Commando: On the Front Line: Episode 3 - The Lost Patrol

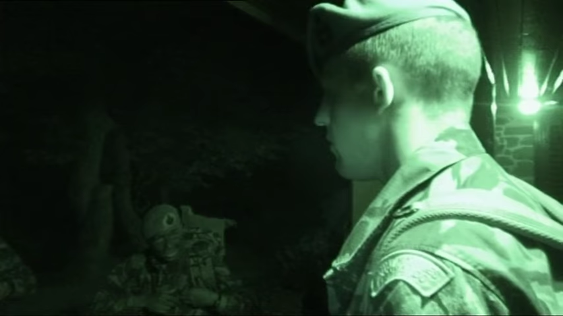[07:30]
After 3 days on the moor with virtually no sleep, the recruits now have to do their first night navigation by themselves.
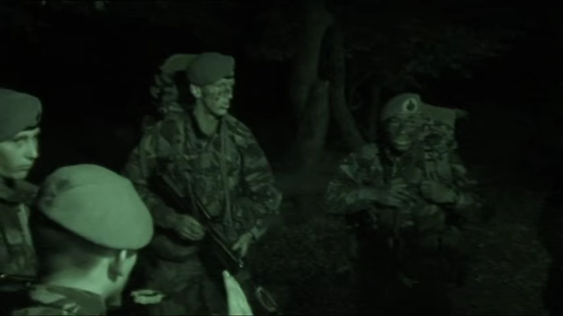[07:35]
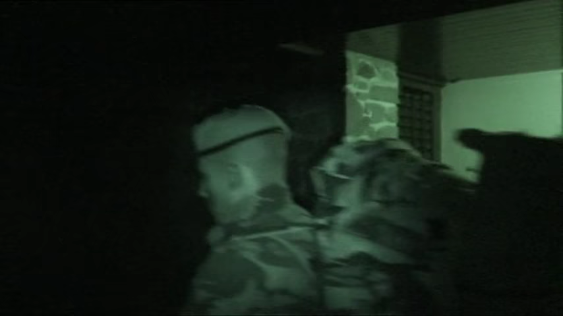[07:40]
Aiming for checkpoints manned by the training team, five patrols yomp into the freezing darkness.
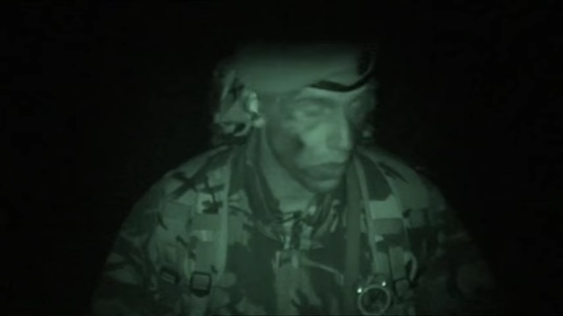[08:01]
Ready, right? Yeah. Okay. We're moving. On! You're right.
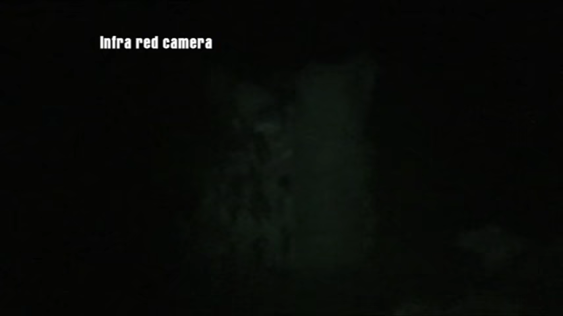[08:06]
It's pitch black, and the recruits can see virtually nothing.
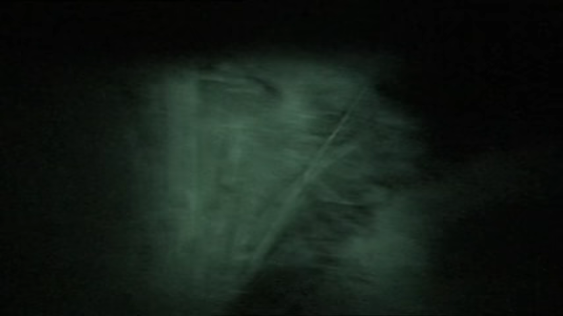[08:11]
What did you do, Adam?
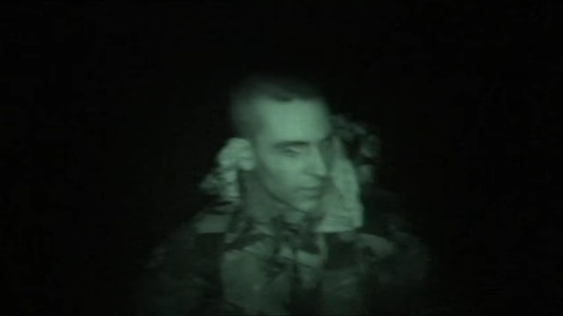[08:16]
Fuck, he just jumped off that gate and landed right on the corner of that stone. To look at their maps, they use a torch shone through the top of a thumb.